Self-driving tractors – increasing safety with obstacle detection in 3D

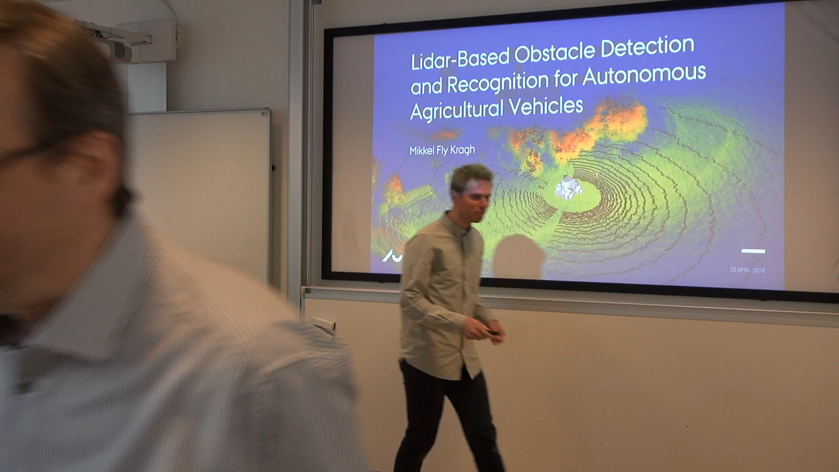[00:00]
Are you still on the conference call? Yes. Okay. Okay, so first of all, thank you all for sharing up.
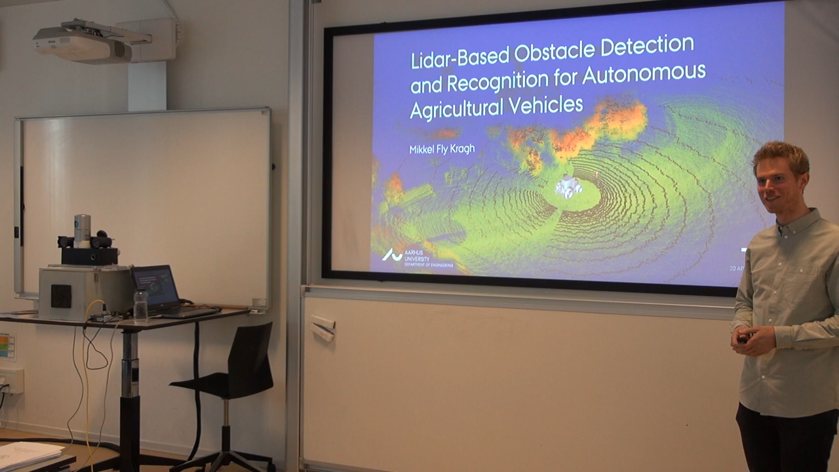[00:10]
It's great to see so many interested in my research. On the image behind me, you see a 3D point cloud gathered with a LiDAR sensor.
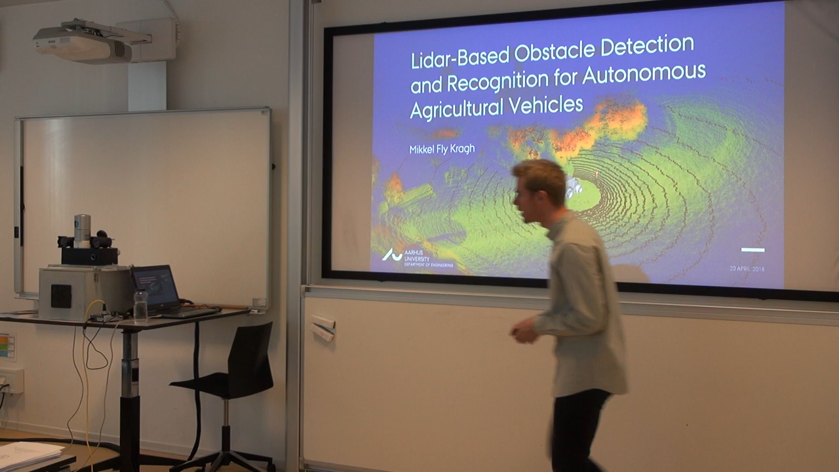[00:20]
And it's this one, actually. And it's gathered in an agricultural grass field. And if we zoom in a bit, you can see that at this specific point in time, there's a human standing in front of the tractor, and the tractor, or the driver, needs to react in order to avoid an accident. So he needs to detect the obstacle and avoid it.
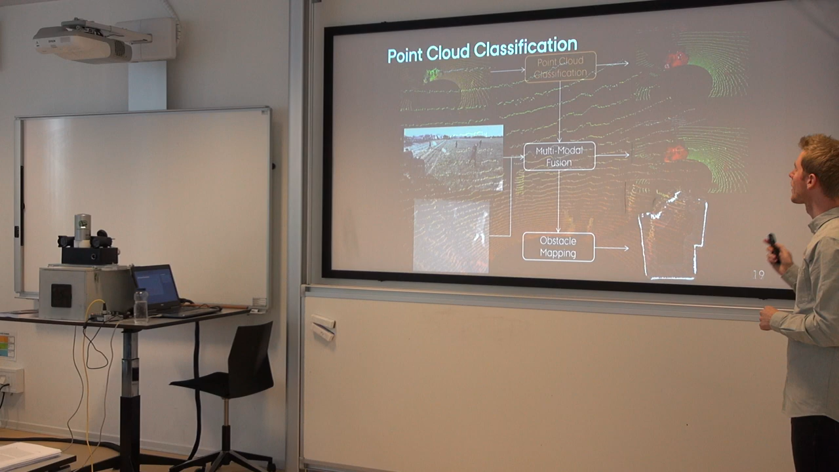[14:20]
And for this, the traditional approach for doing this is to look for each point around the local neighborhood,
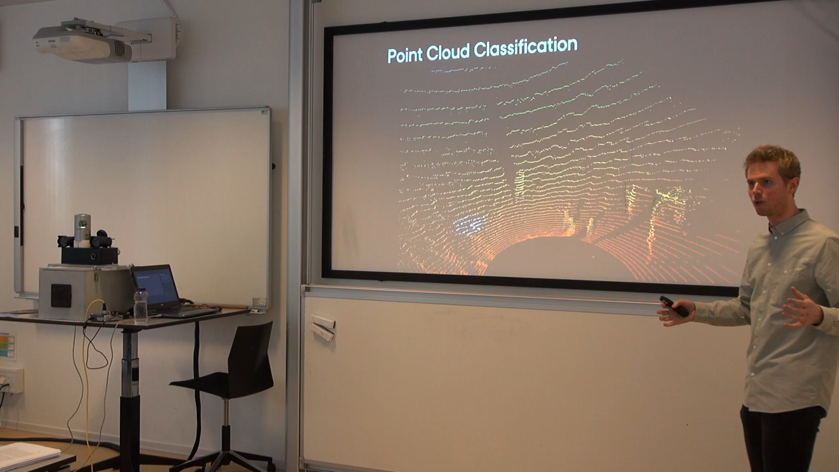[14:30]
compute based on this local neighborhood of points a number of statistics. For instance, the height of these points, the shape, the orientation. And using these statistics, we can apply terrain, a classifier, and make it predict whether this point in the middle belongs to the object, vegetation, or ground, for instance. This works very well for dense point clouds. But, as you can see, if I move this neighborhood around, which is a constant size,
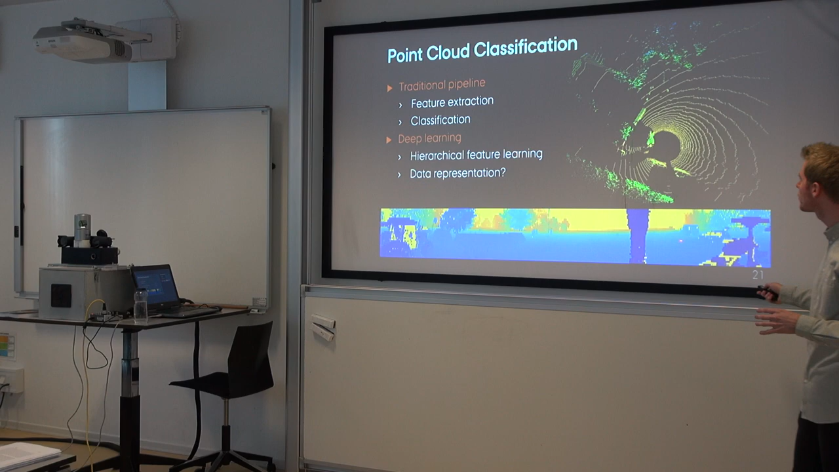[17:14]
the image down here represents exactly the same information as is contained up here. So the image down here has a height of 32 pixels, corresponding to the 32 different beams, laser beams. And the width here corresponds to a 360 degree rotation. So it's exactly the same information. The intensities now describe the depth, or the distance, from the sensor to the object. And you can see some correspondences. We have the tractor here in the point cloud. That's down here in the image.
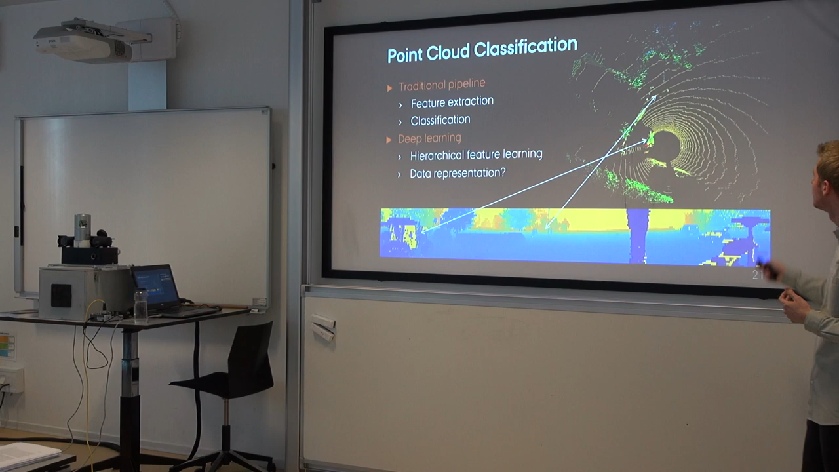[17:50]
We have some people walking around here. They are here in the image, etc. So it's exactly the same information. Now it's just contained as an image.
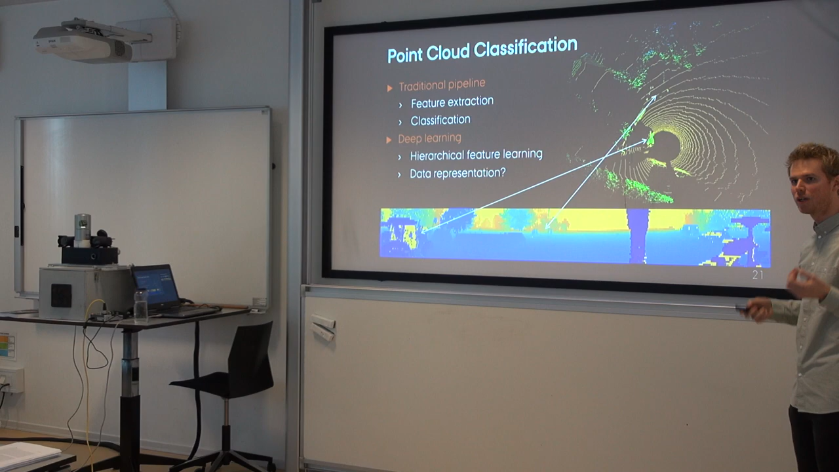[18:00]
And we can use modern state-of-the-art deep learning approaches for 2D. So we have the range image, and we actually also have another channel called intensity.
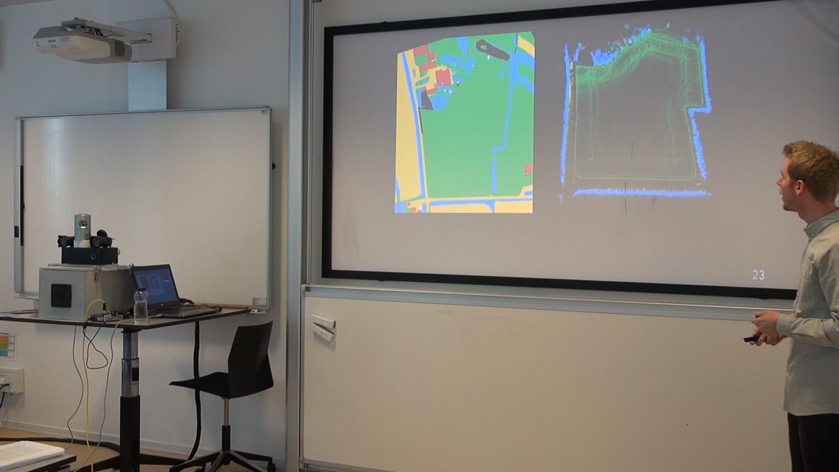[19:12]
And I could use the drone annotations, as I described before, overlay them onto the point cloud, take the colors or the optic labels from the annotated drone image, and color the point cloud by those. Then, I actually have a ground truth information of all the points in all my point clouds. And that's what I used for training the network. So if we look at a specific point in time, when the tractor was here, we have the range image from before. We can then look up the labels in the map, and have them represented as an image as well. So now we have a corresponding pair of input to our network, to our algorithm, and what we would like it to output.
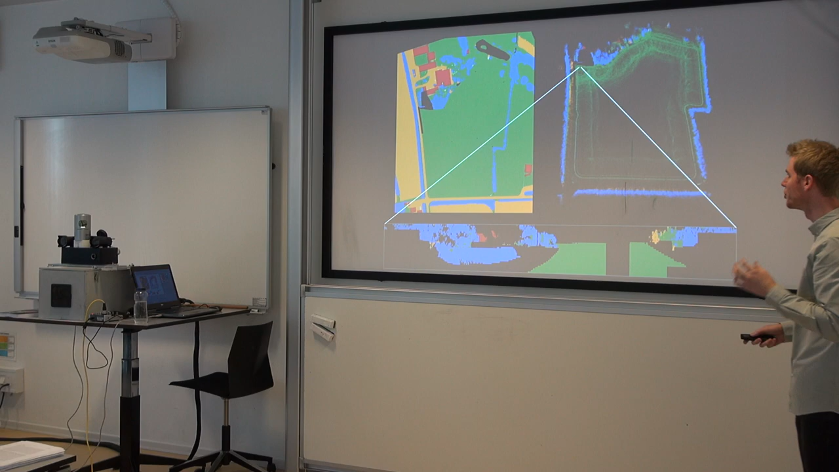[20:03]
So in this case, I split the field into a green section, which I used for training, a blue section that I used for validating it,
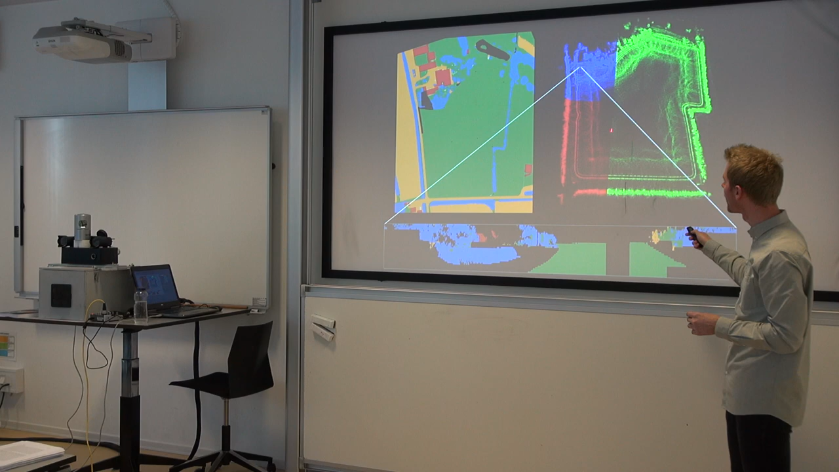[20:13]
and a red section that I used for testing the algorithm. It's not the ideal approach, and in future work,
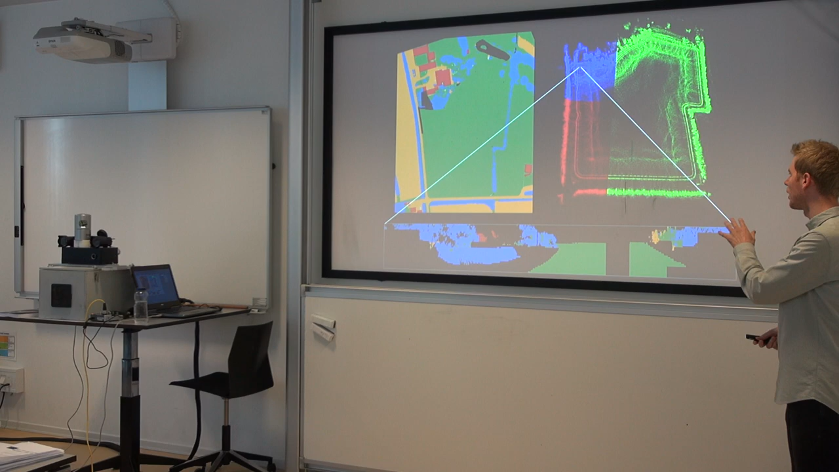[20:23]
I will have to apply it on a completely different field that the algorithm has never seen before. But, using examples of input images, range image, and what we would like it to output, we can now train a deep neural network.